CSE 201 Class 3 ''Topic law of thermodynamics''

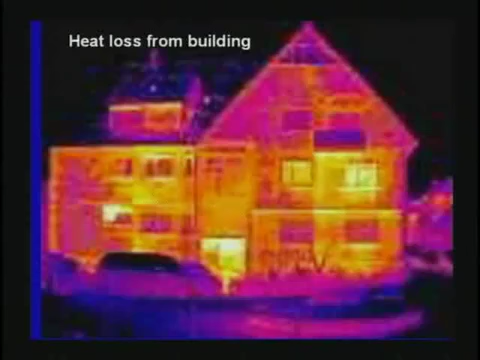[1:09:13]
This is a thermograph of a building showing where the heat is being lost from. You heat up your house, the heat leaves, doesn't it? And you got to pay to heat it again. Or when you cool the house, you got to pay to cool it again.